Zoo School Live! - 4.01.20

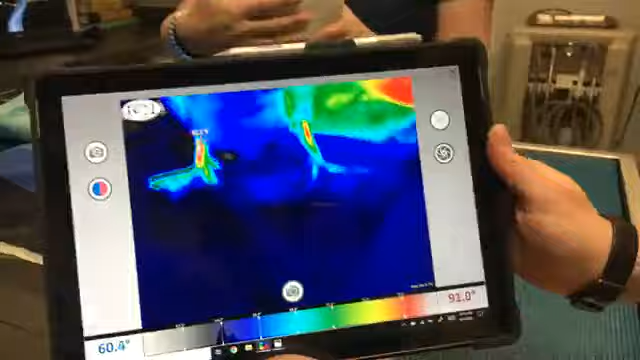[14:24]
So you can see that the red areas are the warmest areas.
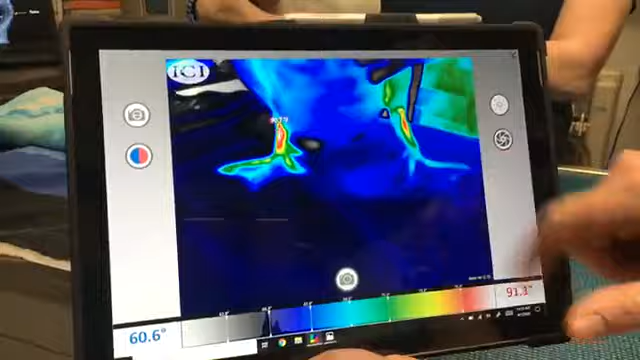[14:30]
Thank you very much, Courtney, for the focusing assist.
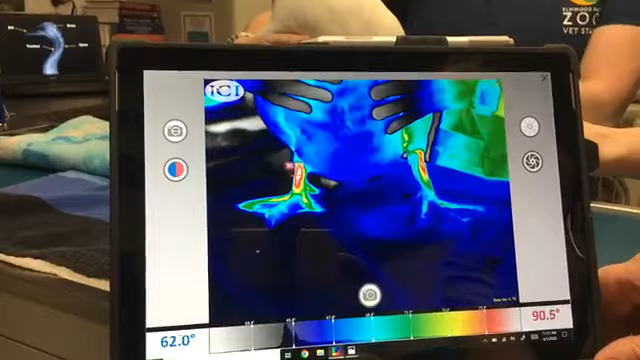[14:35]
So you can see that this part of his leg here is about 90 degrees.
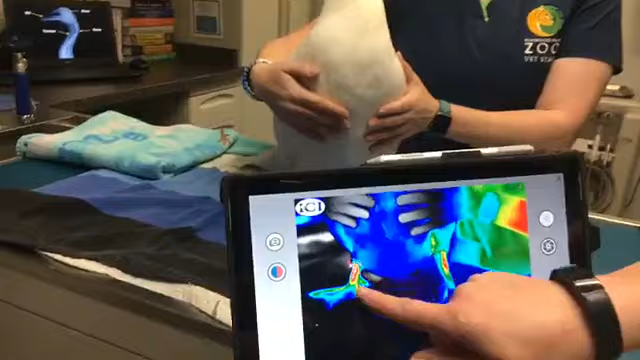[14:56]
So this is a nice temperature for him. We want to make sure that his feet are these nice cool colors,
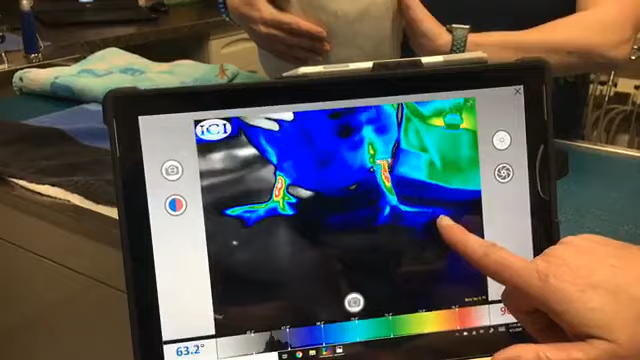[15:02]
the blues and the purples, and that lets us know that there's no sign of
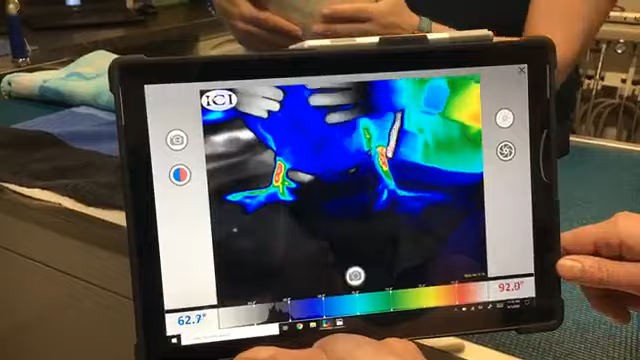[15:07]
inflammation or signs of arthritis in his feet.